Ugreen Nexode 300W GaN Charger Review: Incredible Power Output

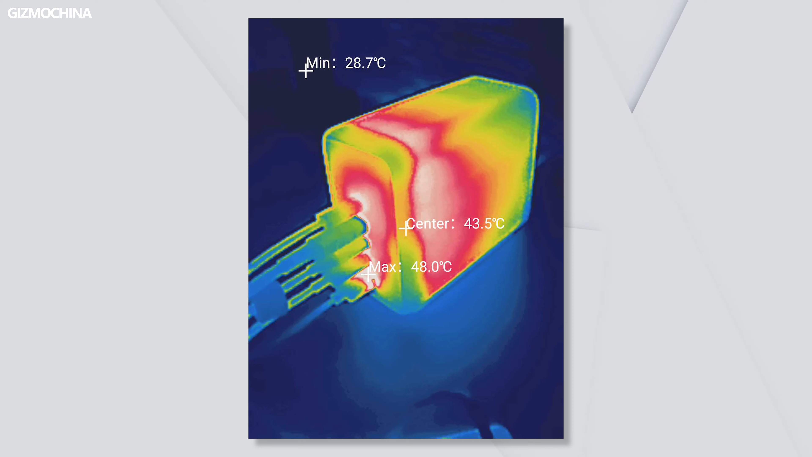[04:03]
On screen: max 48.0°C, min 28.7°C
During the whole test, the Nexodo charging itself always remained nice and cool with high power output.
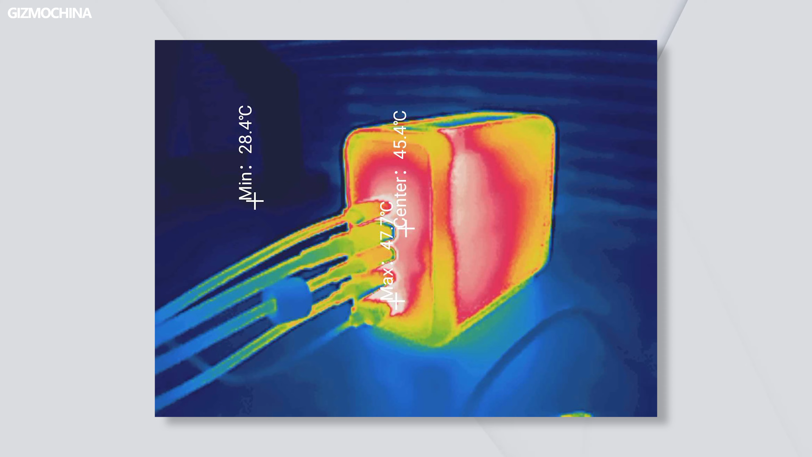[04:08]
On screen: min 28.4°C
The Ugreen Nexodo 300W GAM fast charger is truly able to achieve 300W power output in such a small form, and furthermore,